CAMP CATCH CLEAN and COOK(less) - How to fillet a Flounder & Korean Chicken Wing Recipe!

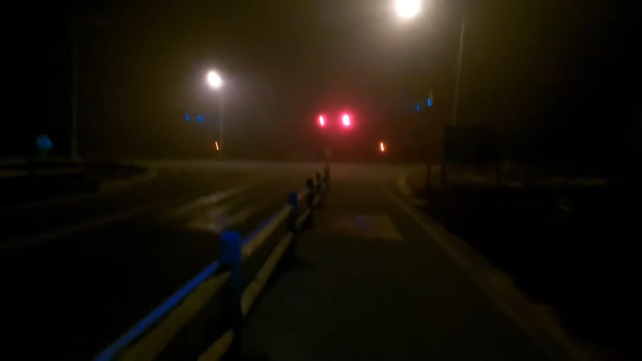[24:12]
We are heading back out to the beach for night fishing.